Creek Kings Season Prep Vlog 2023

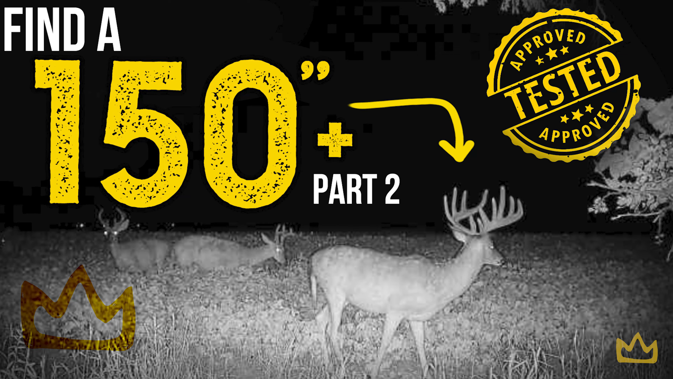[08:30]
So, the deer that's on the thumbnail of that video is also at this location.